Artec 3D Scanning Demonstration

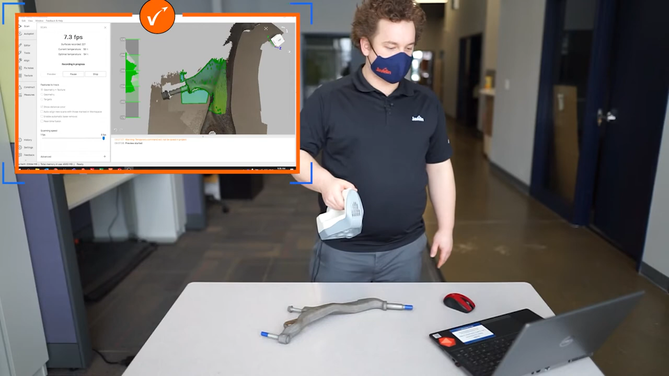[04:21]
And we're slowly traversing the part to capture all the 3D data.
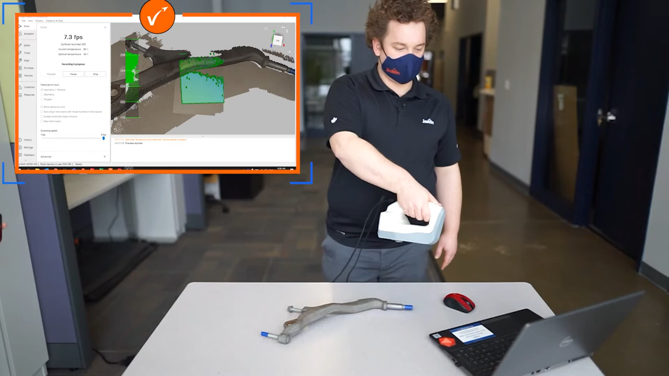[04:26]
We're capturing it from as many angles as we can.
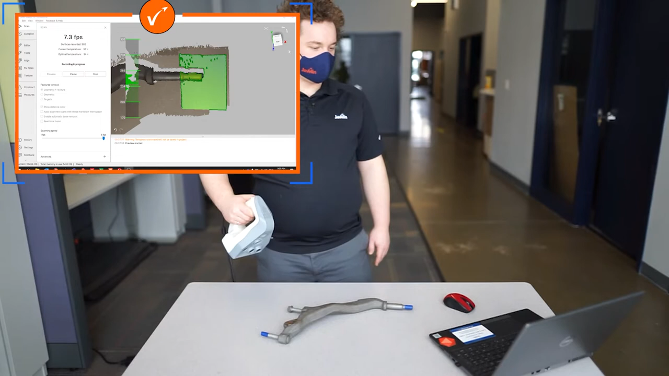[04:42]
Moving end to end to capture all the mounting points, as well as all of the geometry from the casting.
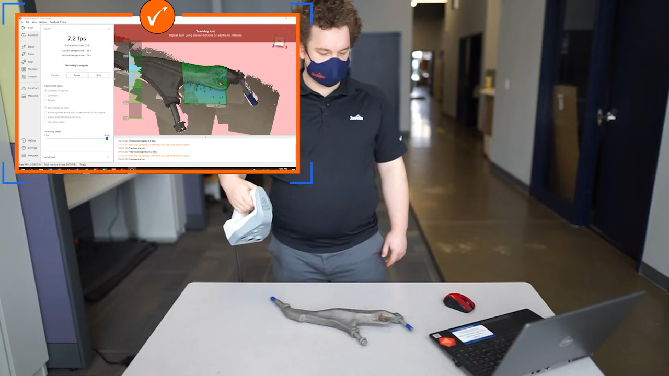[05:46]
That's the top surface done. Excellent. That's the top surface done. We'll flip it upside down to capture the bottom of the part.
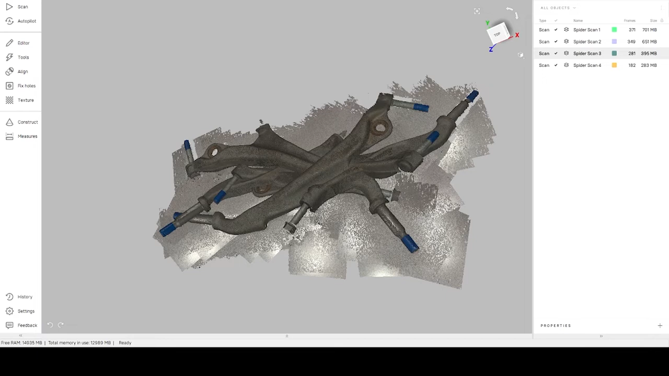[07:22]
We can change that to scan color to make it a little bit easier to interpret what's what.
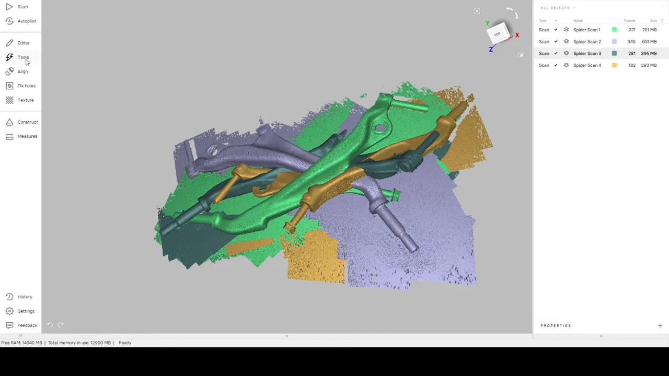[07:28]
The first thing we need to do is delete the table that the object was scanned on.
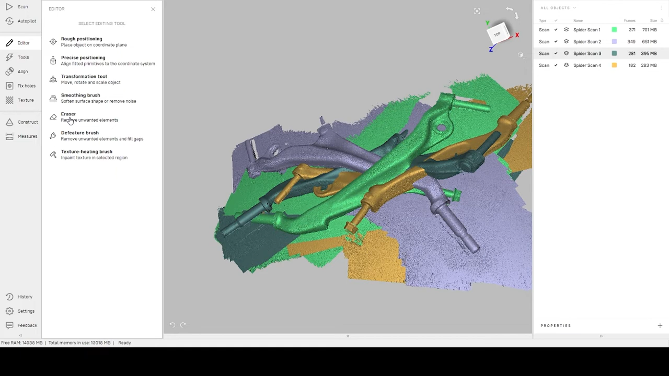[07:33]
We'll use the eraser tool and we'll use it on one scan at a time.
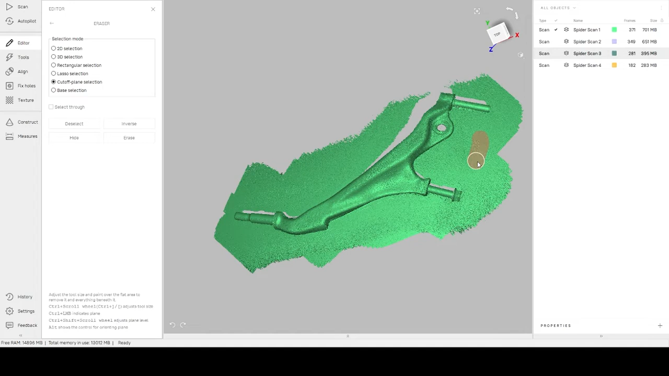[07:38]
I'm using a cutoff plane selection by suggesting an area. The software will extrapolate that plane and we can delete the table.
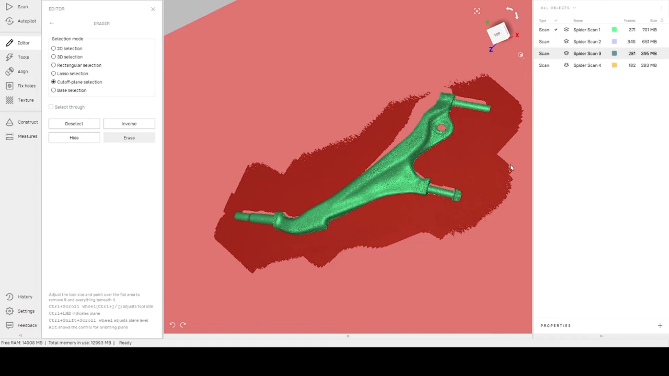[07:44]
Cool. Let's do that for all four scans.
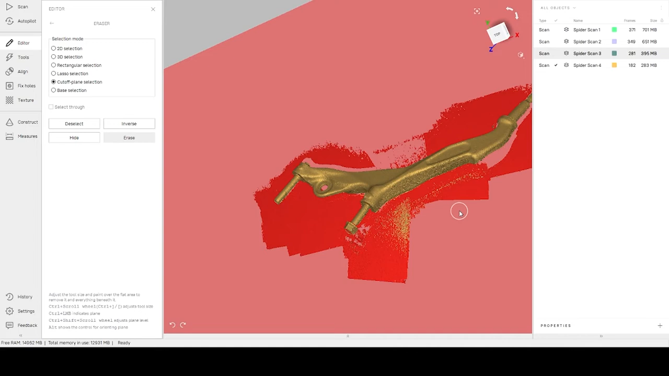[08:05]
Great. That's done. We can exit the editing tools.
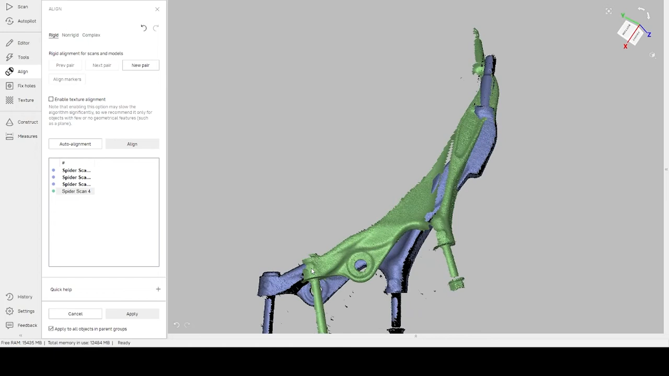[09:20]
We can do that for all of them.
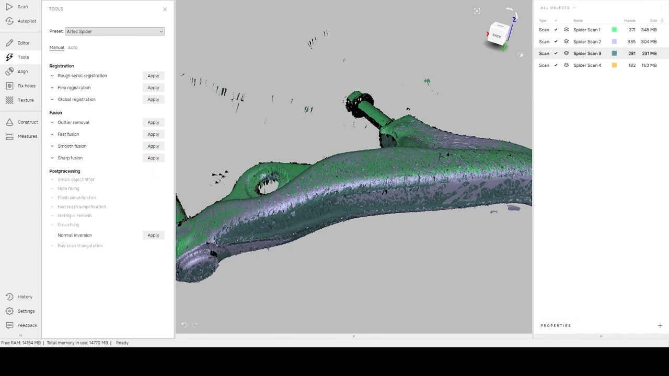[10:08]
Now that we've completed the registration algorithm we can see that there's still a little bit of noise from the table left over as well as some hanging data around the edges of the scans.
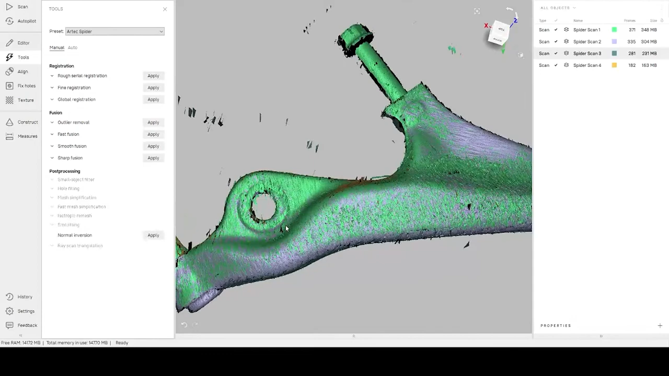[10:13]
We can run outlier removal to deal with this noise. Now that we've cleaned up a bunch of the noise, the last step that we want to run is the fusion.
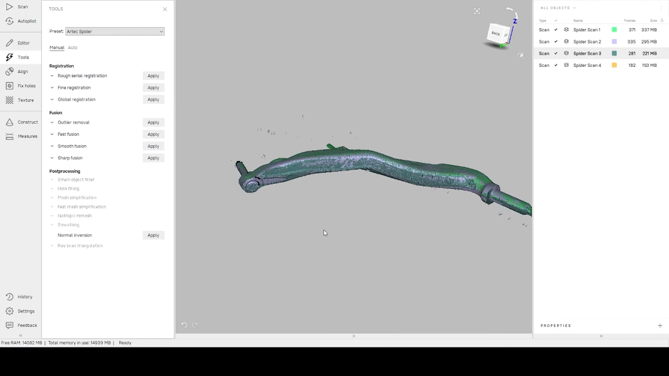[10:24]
The fusion takes all of the individual scan frames, compares them against their neighbors, and generates the actual mesh file.
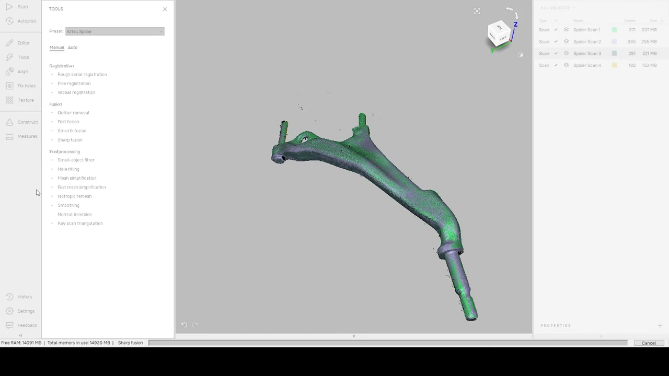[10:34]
Now that the SharpFusion algorithm has completed, a fifth item has been added to our object list, SharpFusion 1.